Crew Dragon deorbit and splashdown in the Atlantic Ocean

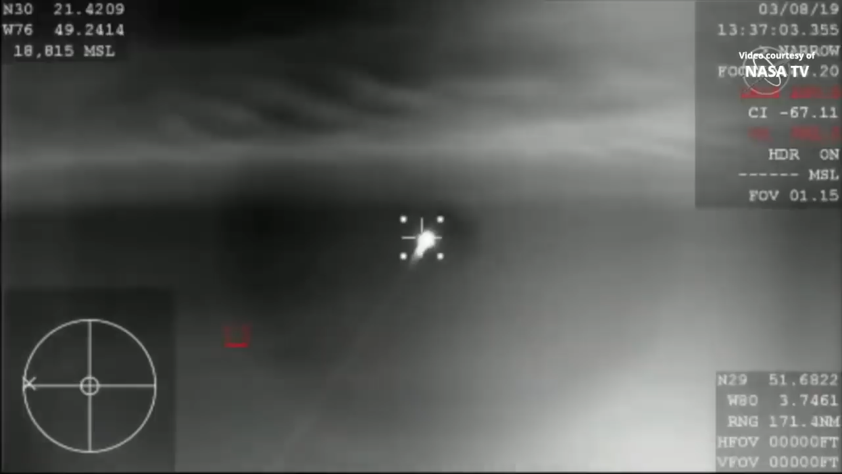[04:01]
You were looking at Dragon streaking across the sky on its re-entry through the Earth's atmosphere, aiming for a splashdown in just a little while from now. So it's pretty exciting that we get this shot right now as it is our
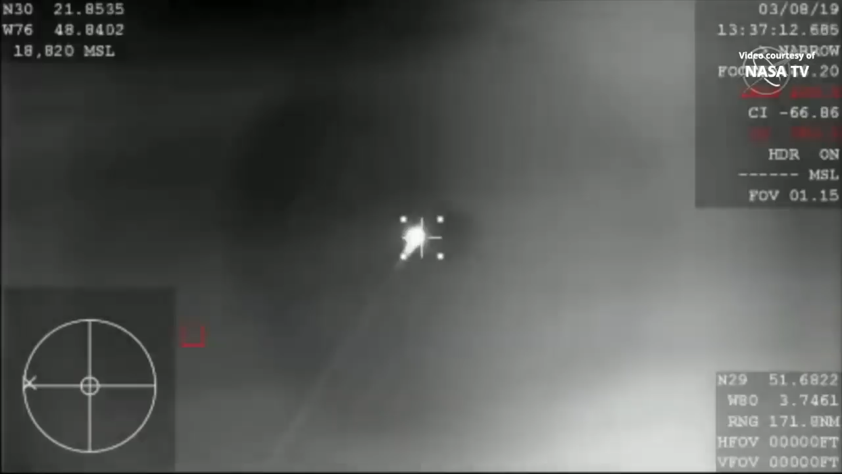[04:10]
first view from planet Earth of the Dragon capsule since it lifted off from Cape Canaveral just several days ago.
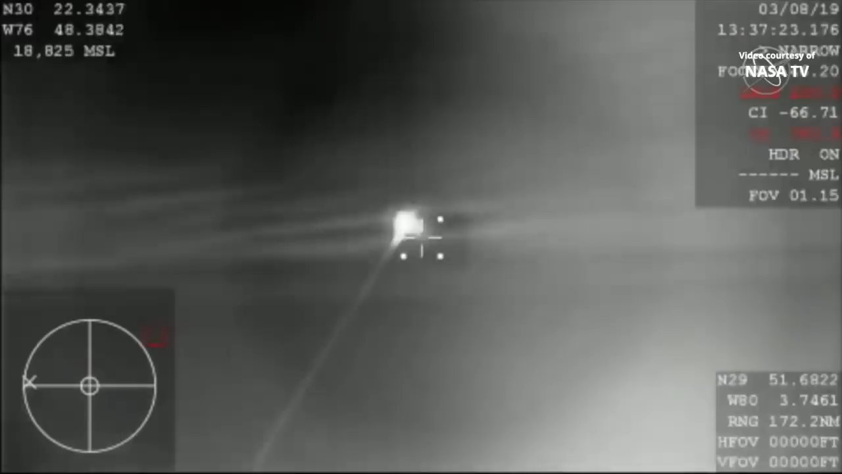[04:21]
I will say this is a pretty rare treat to be able to see this here. And again, this video is coming from a NASA airplane that we're flying around that recovery zone there, a WB-57. It's commonly used for a lot of atmospheric studies and other science missions, but able to put a tracking camera on it to try and get this re-entry through the Earth's atmosphere today. We're hearing that they should have AOS acquisition of signal back with the Dragon spacecraft.
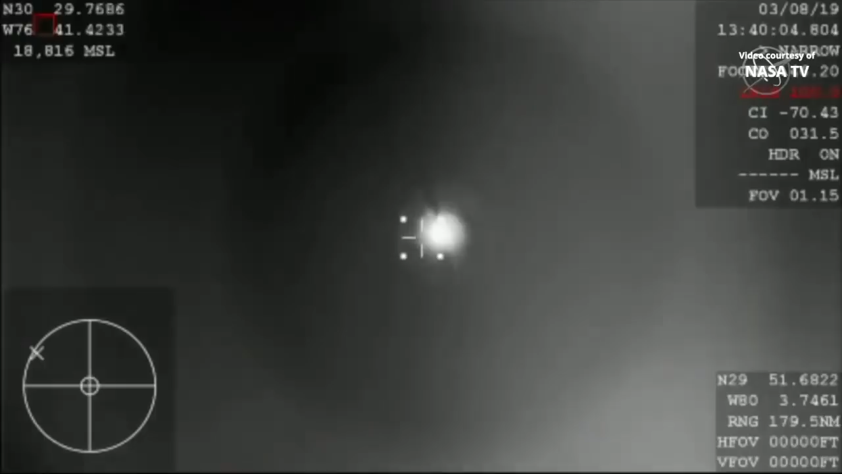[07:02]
about 200 or so nautical miles off the coast of Florida. We're under 30 kilometers continuing to descend. The next milestone we're going to be looking for is parachute deployment. Man airing we're now about 20 kilometers in altitude. Man airing we're now about 20 kilometers in altitude.
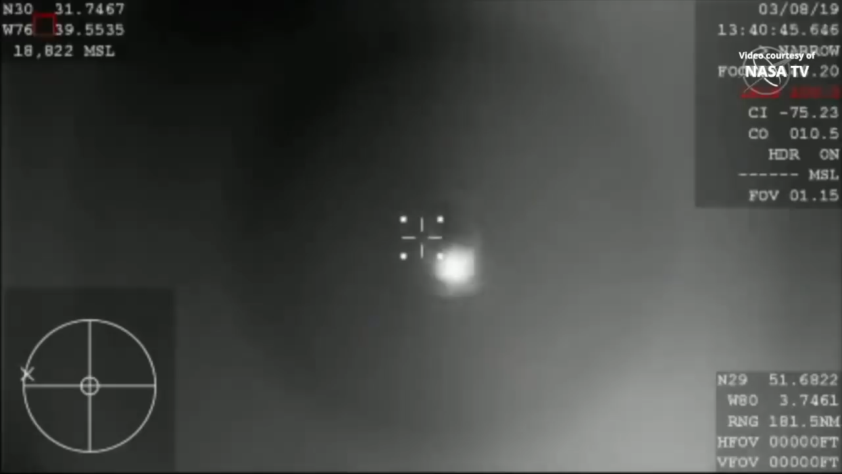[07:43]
The Dragon spacecraft continuing to descend. It's now subsonic, so already starting to slow down thanks to the error breaking, basically slamming into that Earth's atmosphere,
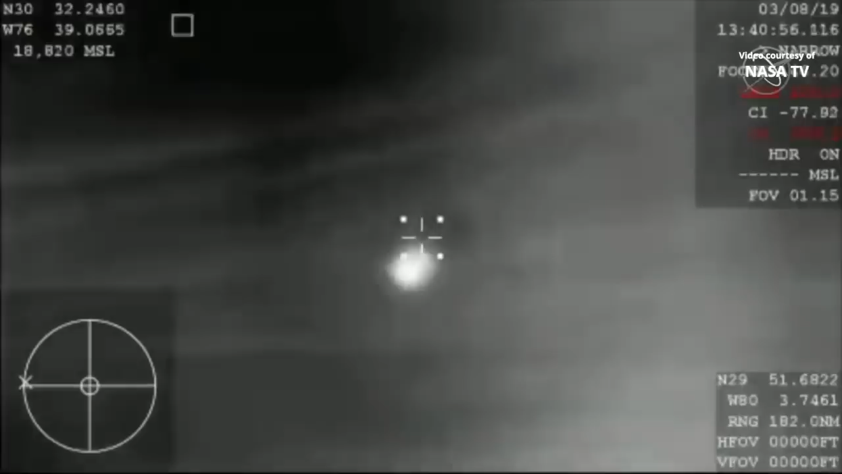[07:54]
causes a lot of friction and allows the vehicle to eventually reach its terminal velocity basically. And then those parachutes are going to kick in.
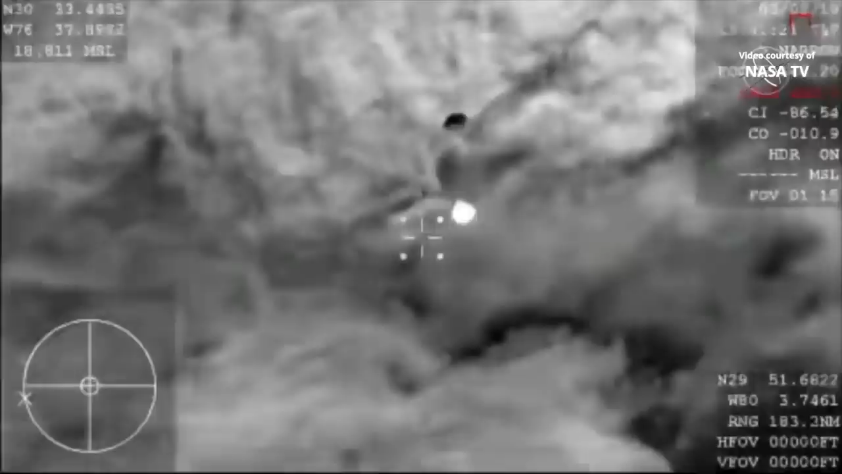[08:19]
And so those drogue chutes do the initial slowing